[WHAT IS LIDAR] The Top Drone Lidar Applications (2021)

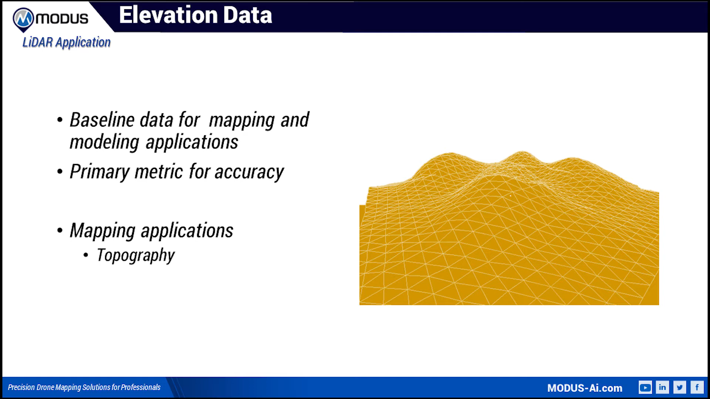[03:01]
The power and flexibility of modern LiDAR systems make them excellent tools for mapping topography.
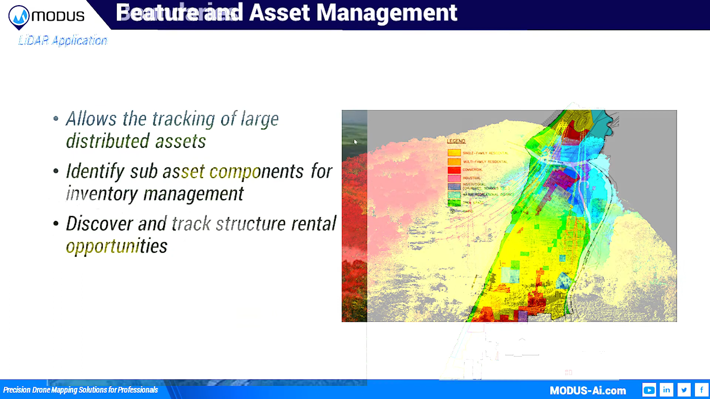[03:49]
Depending on the scale of your project, LiDAR also has asset management opportunities. For large areas and geographical corridors, LiDAR is ideal for classifying and modeling assets, such as a transmission power line towers for GIS resource tracking and as-built model tracking. Depending on the resolution,
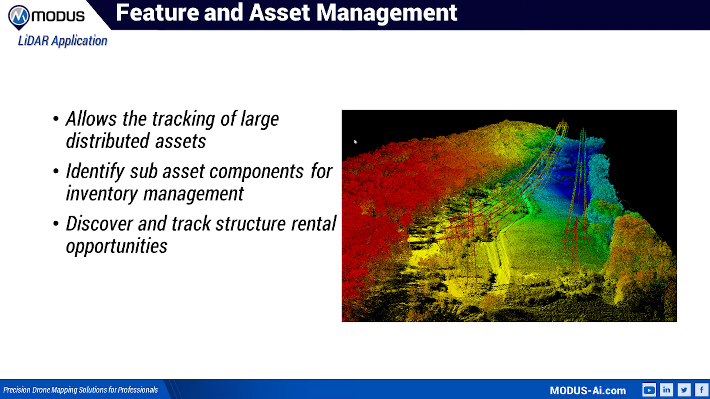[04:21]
subcomponents can be identified remotely for both engineering, drawing, creation, and discovering other revenue generating opportunities.
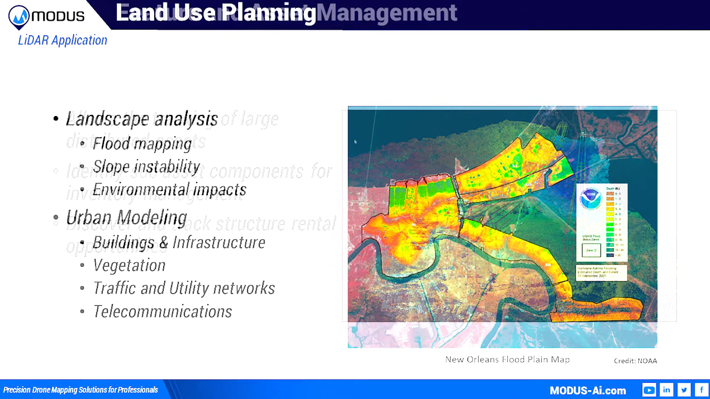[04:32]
Land use planning requires an understanding of the spatial context in which planning decisions are being made.
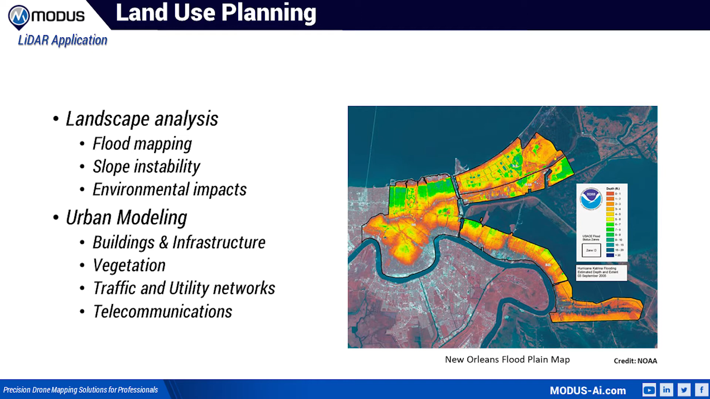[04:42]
LiDAR provides high-quality base map information needed to support land use planning.
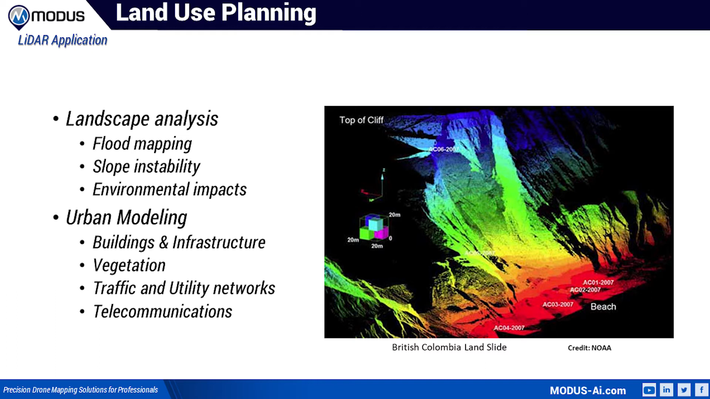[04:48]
Small-scale terrain maps are useful when
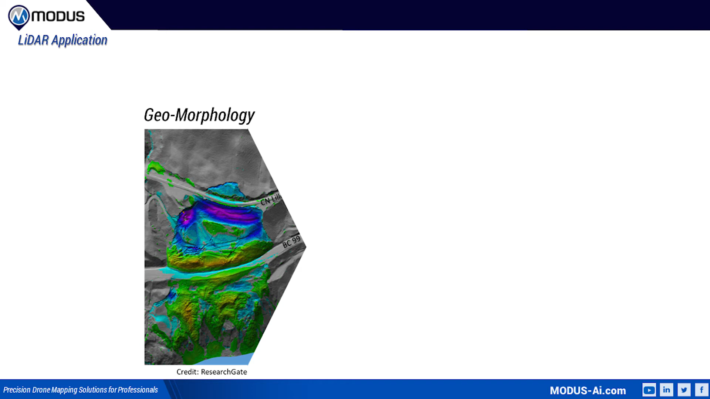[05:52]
process at or near the Earth's surface Structural change The monitoring of man-made objects to detect slight changes in the performance
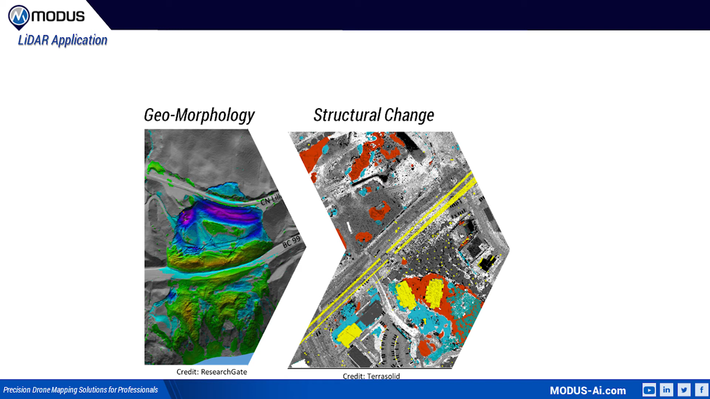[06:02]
LiDAR can penetrate through the vegetation and can detect small irregularities in terrain and structures below the vegetation layer. High-resolution topographic data are particularly useful for visualizing and analyzing changes in topography of features such as cliff faces, riverbeds, and fault lines.
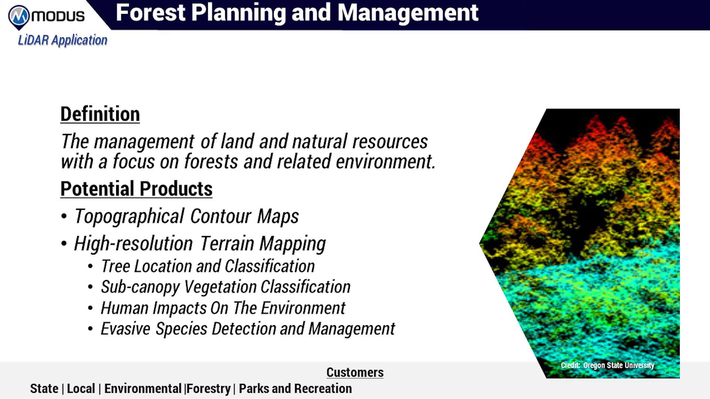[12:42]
Being able to fly closer to the canopy, a higher resolution map can be generated for better biomeasurement. While slower than the traditional aerial collection models, it provides better resolution that only time-consuming terrestrial modelling could provide.
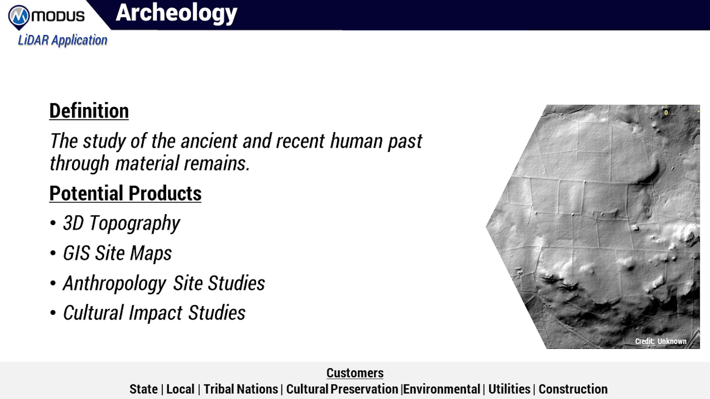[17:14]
Used in conjunction with GIS systems, this aids archaeologists in determining buried civilization structures and how best to establish priorities for excavation and preservation.